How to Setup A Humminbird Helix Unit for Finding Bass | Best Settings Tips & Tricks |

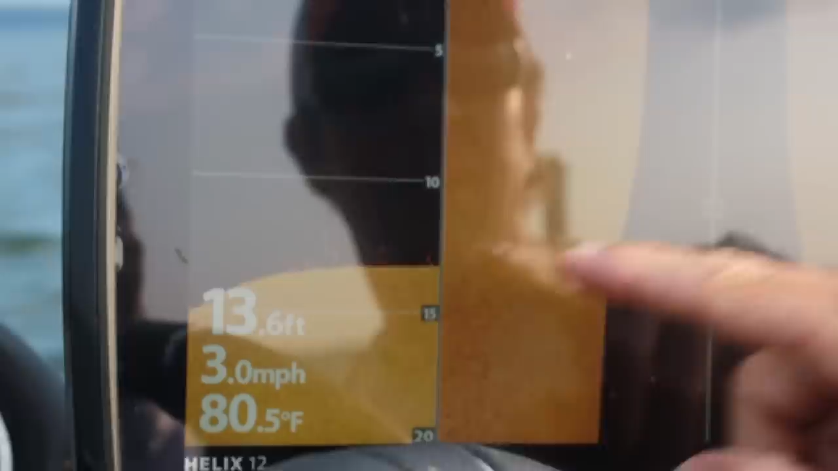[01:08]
On screen: depth 13.6 ft, water 80.5°F, speed 3.0 mph
I'm in on the down imaging right here and you can see these guys kind of sitting in the black right there.
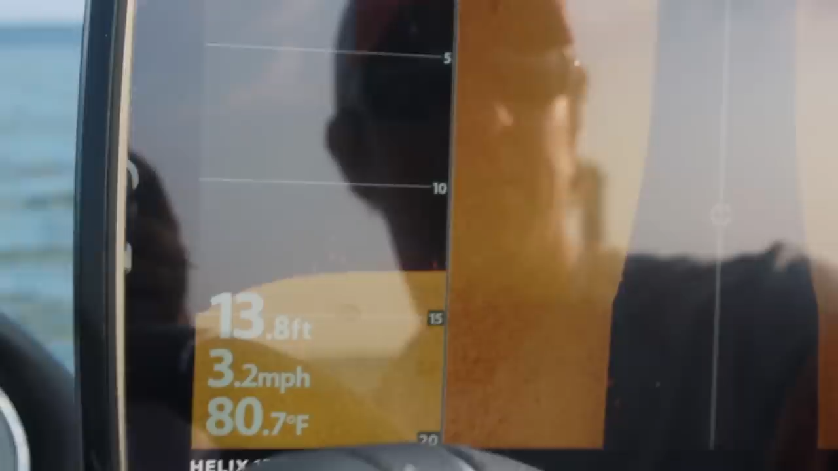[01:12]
On screen: depth 13.8 ft, water 80.7°F, speed 3.2 mph
We'll go back and forth over them a few times. That's not a bunch. You see five or six, but we're going to go back and forth over them and maybe catch a few. When you see them right here next to the bottom, those are the ones that are a lot easier to catch.
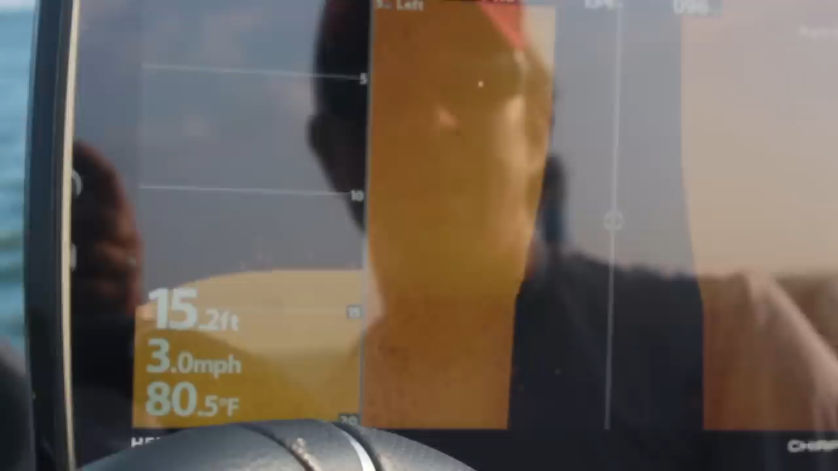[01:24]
On screen: depth 15.2 ft, water 80.5°F, speed 3.0 mph
When we get them way up off the bottom, we kind of kind of change tactics a little bit.
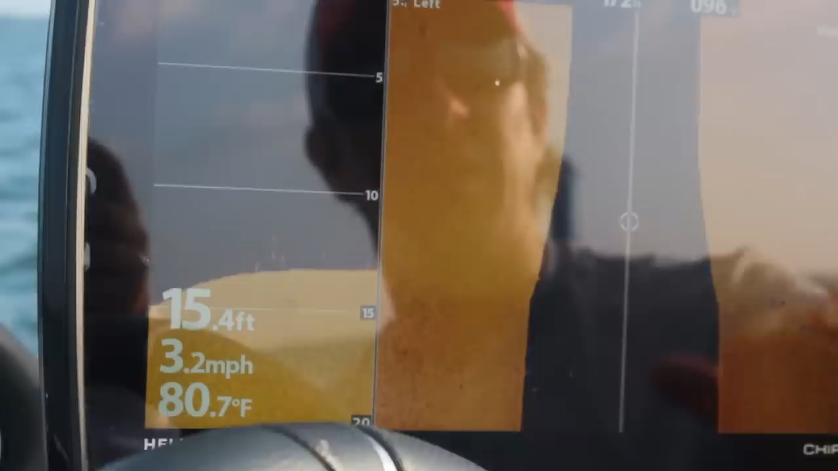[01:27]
On screen: depth 15.4 ft, water 80.7°F, speed 3.2 mph
But you're basically going to see in the black part here,
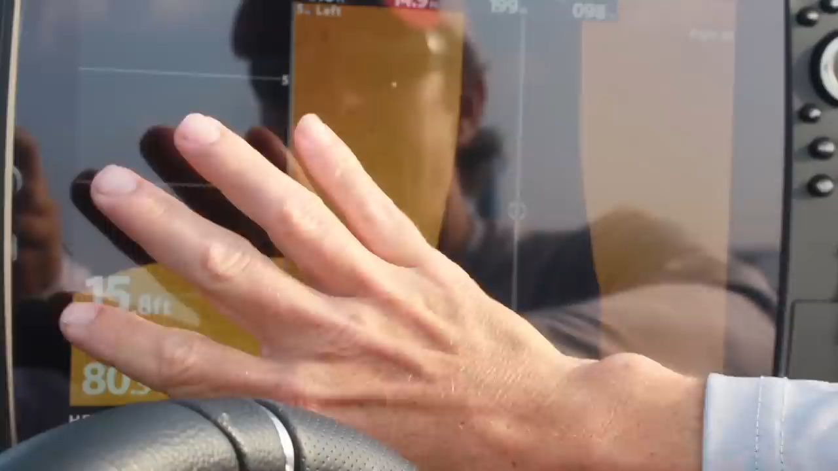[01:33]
you're looking at kind of the same thing on the side and the down of what you see in the black. The black is the part that's under the boat.
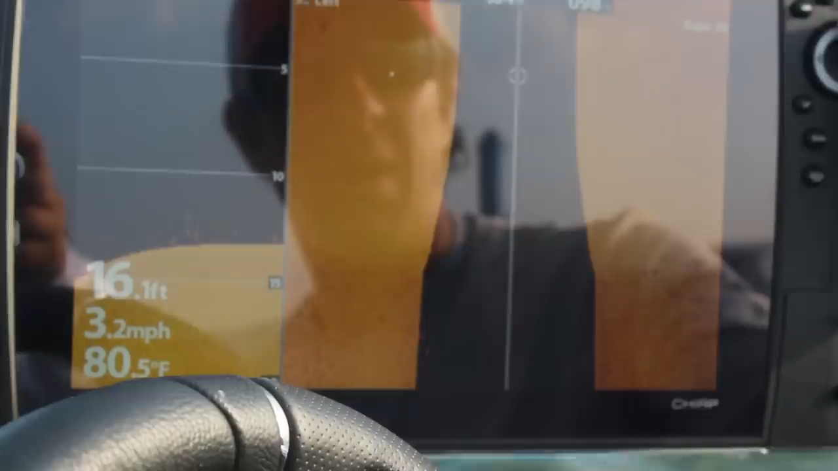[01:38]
On screen: depth 16.1 ft, water 80.5°F, speed 3.2 mph
Hopefully in a second we'll show you some and what the bass look like off to the side.
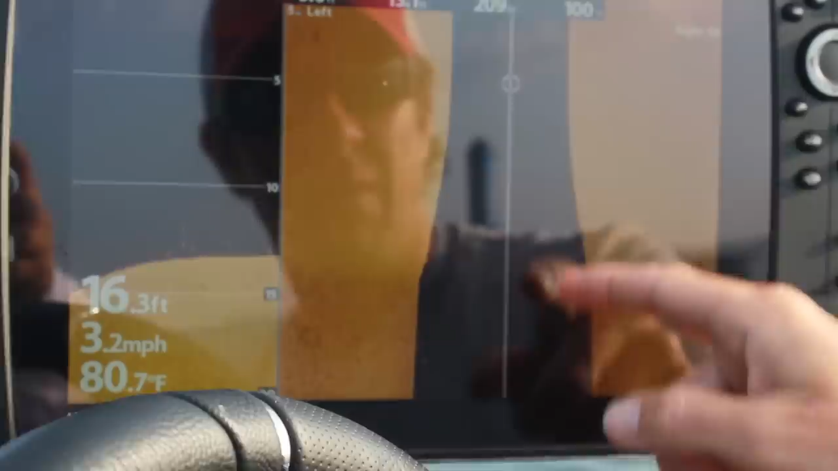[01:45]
On screen: depth 16.3 ft, water 80.7°F, speed 3.2 mph
But these are just a little handful of bass kind of sitting right there on the bottom. I'm going to idle back over them and see how many we can find right here.
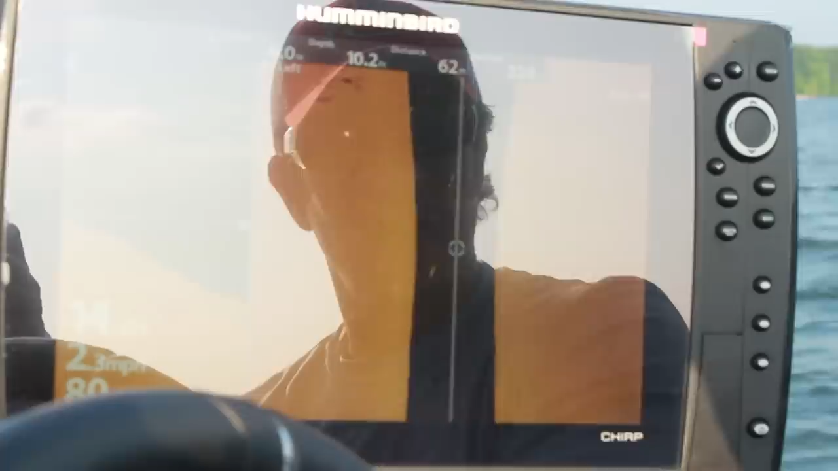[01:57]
On our side imaging right here, there's a bass. There's one bass that I see below the boat here.
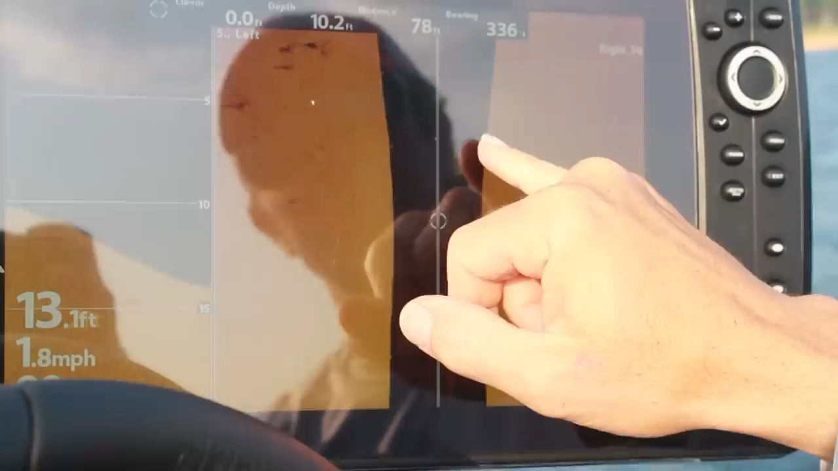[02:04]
On screen: speed 1.8 mph
It's that one little dot. But here's what I really want you to see right here.
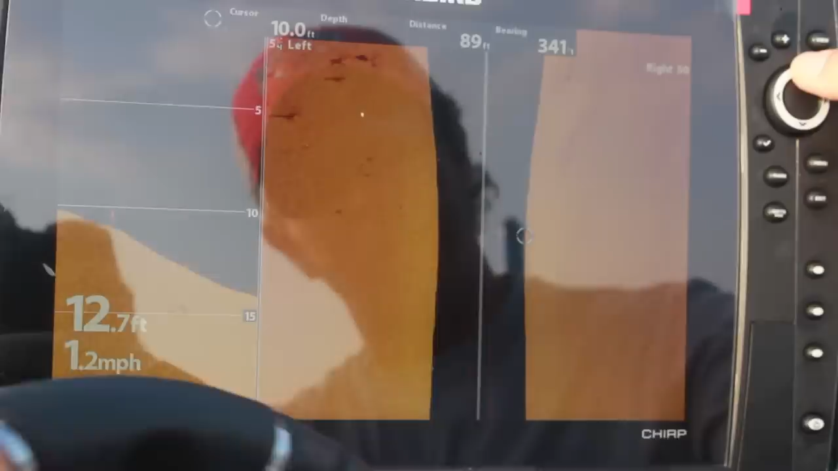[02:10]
On screen: speed 1.2 mph
And this is what a lot of people miss. This is a big secret to side imaging.
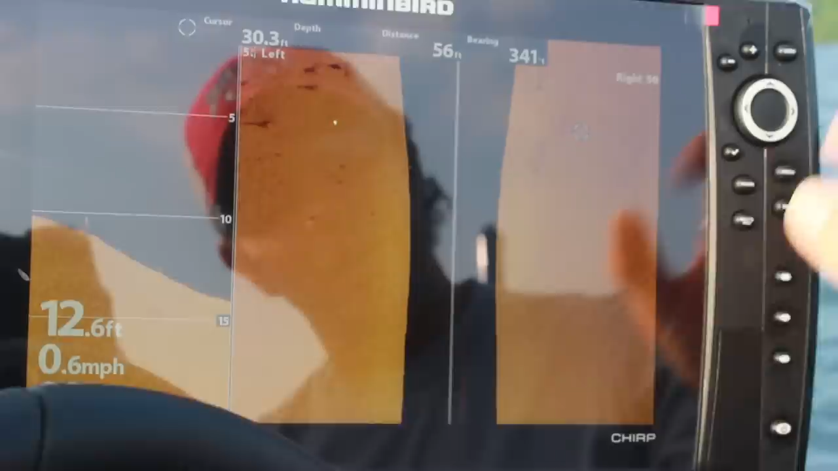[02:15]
On screen: speed 0.6 mph
If you look over here where I just put my cursor, those are bass off to the side.
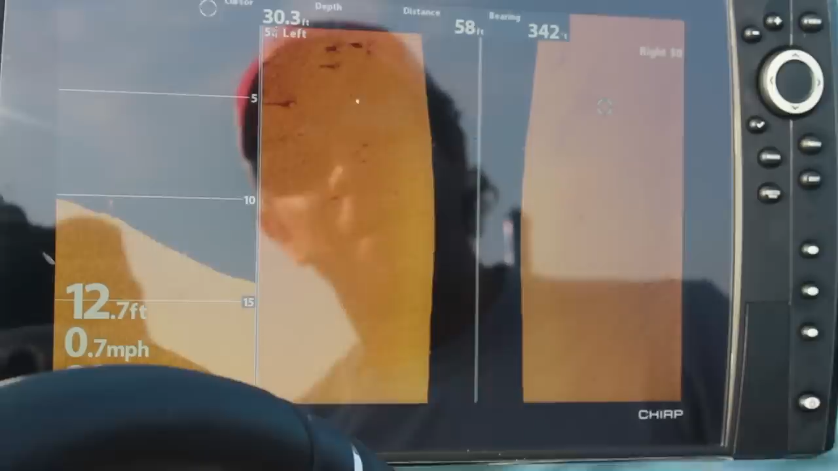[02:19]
On screen: speed 0.7 mph
Now a lot of times people think that you're looking for the white dots. You are looking for the white dots when they're under the boat in the black part.
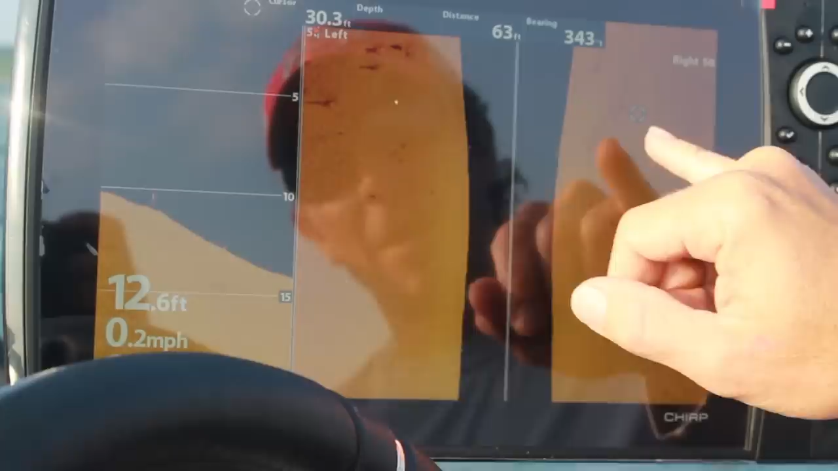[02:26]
On screen: depth 12.6 ft, speed 0.2 mph
But it's hard to see the white dots when you're looking off to the side.
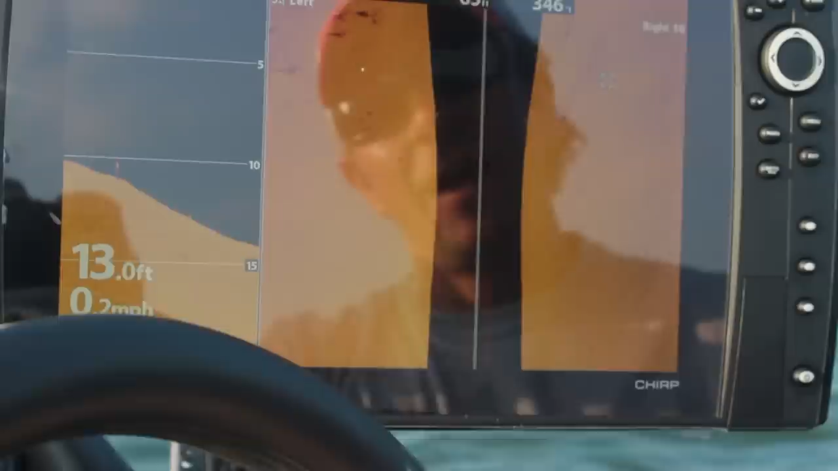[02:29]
On screen: depth 13.0 ft, speed 0.2 mph
And so off to the side, bass show up as shadows. And there's, you can probably count them.
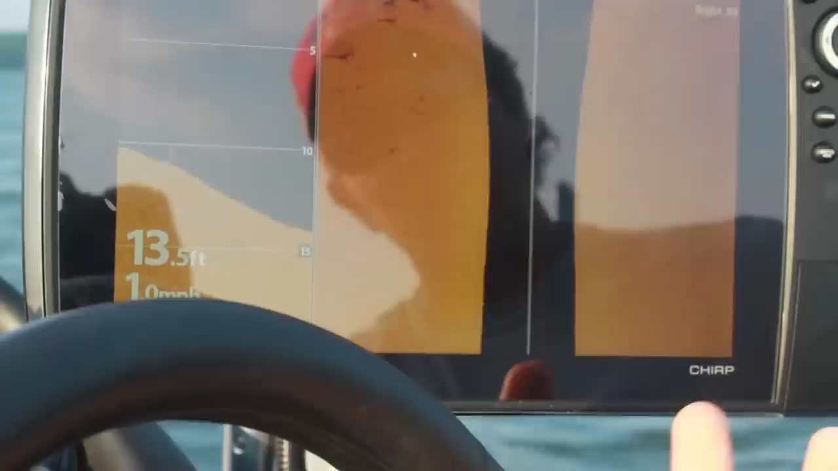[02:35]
On screen: depth 13.5 ft
There's about 15 little black dots.
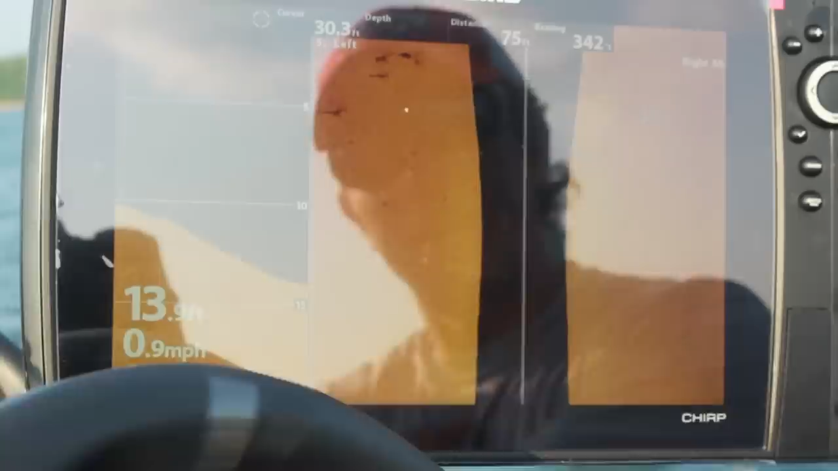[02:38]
On screen: speed 0.9 mph
So it looks kind of more like pepper off to the side. I told you it looks like Tic Tacs under the boat.
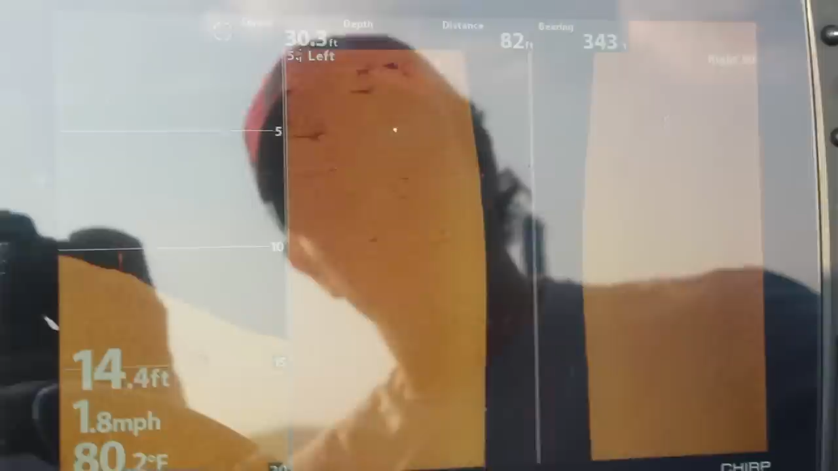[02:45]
On screen: speed 1.8 mph
It kind of looks like somebody sprinkled pepper to these little black dots right here off to the side.
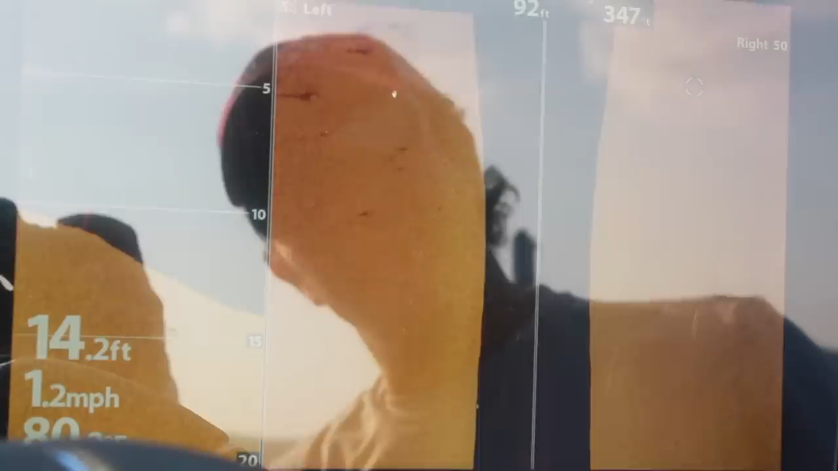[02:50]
On screen: depth 14.2 ft, speed 1.2 mph
And those are what bass are going to look like when they're not directly under the boat when you're seeing them on the side imaging.